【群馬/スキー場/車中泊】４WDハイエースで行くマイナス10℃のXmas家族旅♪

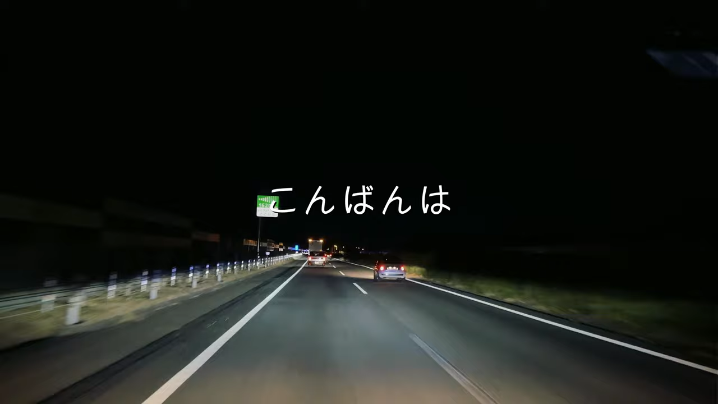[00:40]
スキーをしに丸沼高原へ向かっています。最強寒波が来ているので、雪がたくさんあると期待してます。 期待してます。あるかな？ あるといいよね。 ね。でも今んとこまだ降ってる感じはないもんね。 そうだね。でも、高速乗ってると冬用タイヤ、じゃないとダメですよっていうのが、ほら、出てるから。 どの辺？ああ、今出てた。
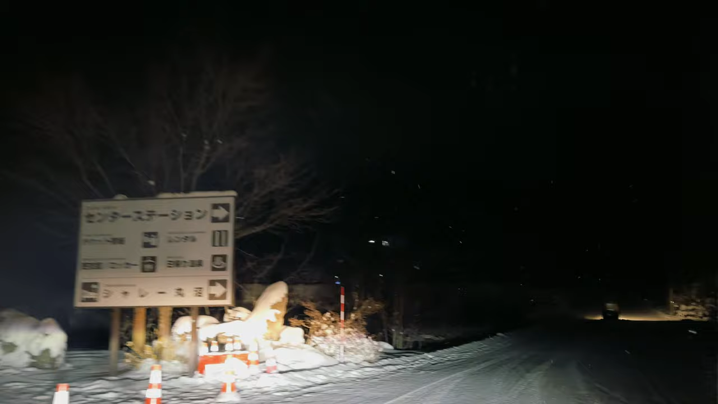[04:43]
ここに小屋がある、ね、 そうそう、あったあった。この辺かな？ この辺ですね。 この辺だよね。 うん。あそこがトイレとかあるところで。 それの奥ら辺だったっけ？ そう。